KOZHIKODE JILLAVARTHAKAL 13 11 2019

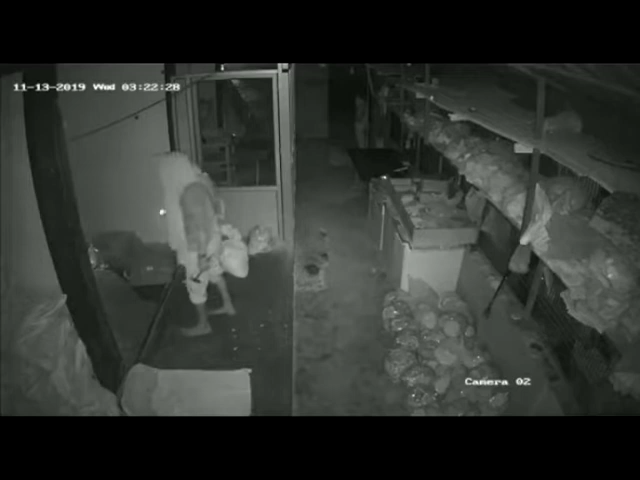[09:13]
3 ഷോപ്പുകളിലും 2 വീടുകളിലുമാണ് മോഷണം നടന്നത്. മോഷ്ടാവിന്റെ ചിത്രം ന്യൂ സുവർണ പപ്പട കമ്പനിയുടെ CCTV ക്യാമറയിൽ പതിഞ്ഞിട്ടുണ്ട്. ചേവായൂർ പോലീസ് കേസെടുത്ത് അന്വേഷണം ആരംഭിച്ചിട്ടുണ്ട്.
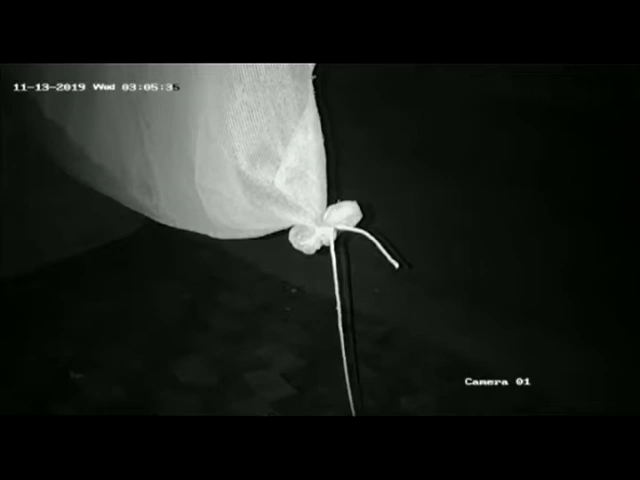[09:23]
മോഷ്ടാവിനെ തിരിച്ചറിയുന്നവർ ചേവായൂർ പോലീസ് സ്റ്റേഷനിൽ അറിയിക്കുക.